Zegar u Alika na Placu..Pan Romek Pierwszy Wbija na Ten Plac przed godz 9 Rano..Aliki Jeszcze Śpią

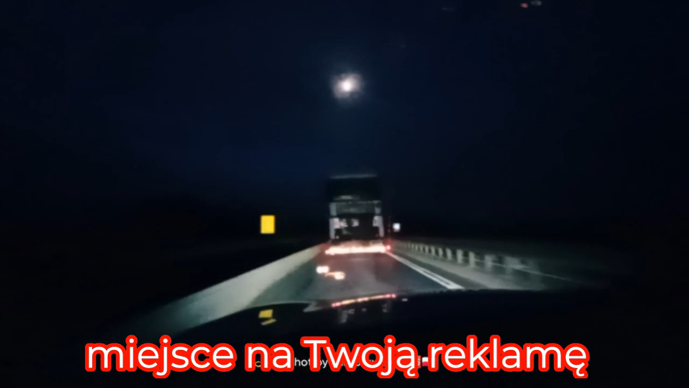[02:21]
Mówi, kuźwa, faktycznie wjechałem pod prąd. Jedzie na wstecznym, gonię go. Dobrze mu idzie, nawet nie lawiruje specjalnie prawo, lewo. Widać, że wprawiony kierowca w jeździe, oczywiście na wstecznym również.